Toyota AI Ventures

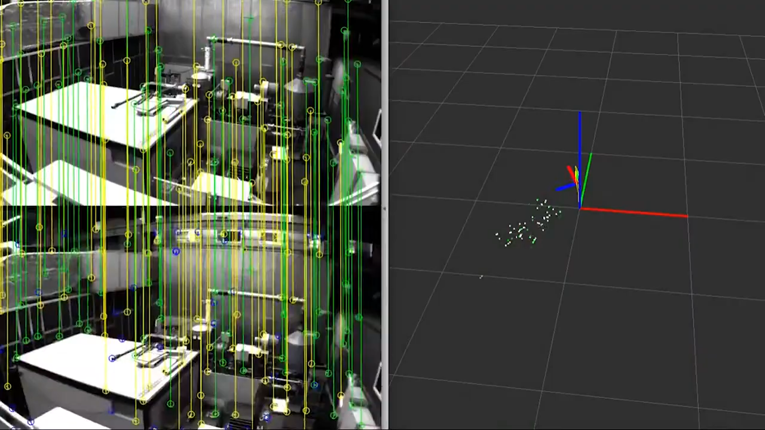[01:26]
The SLAM stands for Simultaneous Localization and Mapping and we design the algorithms that address the SLAM problem. The problem with current solutions are they're very, very power hungry.
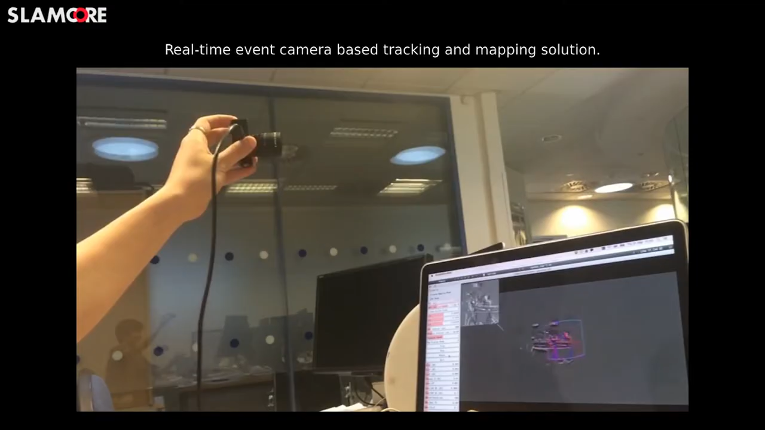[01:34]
And the event camera that we've been working with has massive potential to reduce the overall power consumption of the wider SLAM system.